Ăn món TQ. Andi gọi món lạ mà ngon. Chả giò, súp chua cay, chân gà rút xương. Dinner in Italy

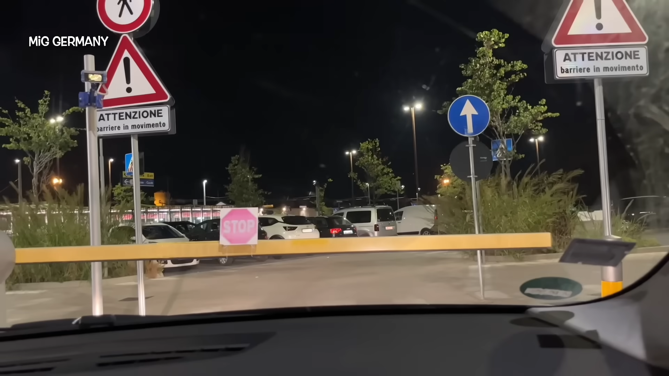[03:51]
Cuối cùng thì mình đã tìm được chỗ đậu xe.
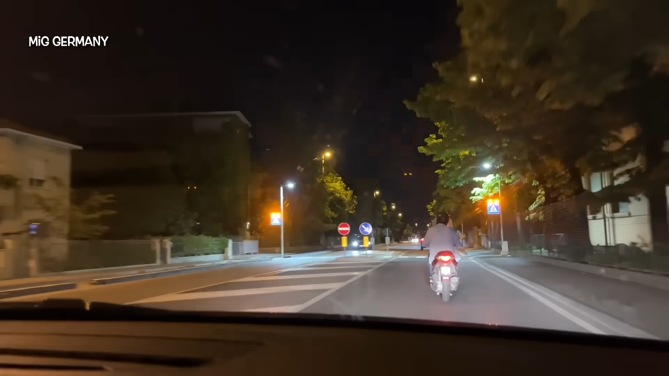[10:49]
Chạy xe ở Ý thì mình thấy là người ta chạy rất nhanh, và xe máy, xe đạp nhiều khi người ta cũng băng qua đầu xe á, nên anh đi chạy ở đây cũng hơi run tay. Mình thì chắc là mình không dám chạy luôn, hoặc là nếu mà mình chạy xe ở đây thì mình sẽ chạy rất chậm. Vì vậy mà đến khách sạn thì nhà mình toàn đậu xe một chỗ thôi, rồi hôm nay mới bắt đầu lấy xe để chạy vòng vòng.